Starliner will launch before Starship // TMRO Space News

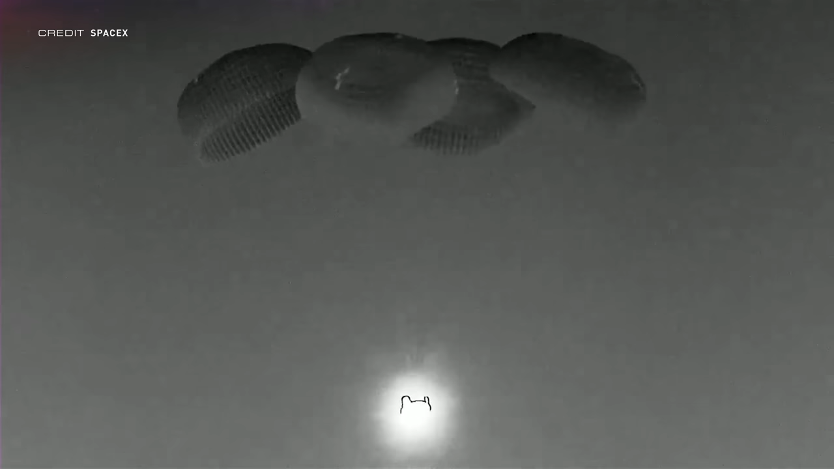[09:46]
Following the orbit burns, re-entry and parachute deployment, Dragon Endurance splashed down in the Gulf of Mexico to end its first flight to space,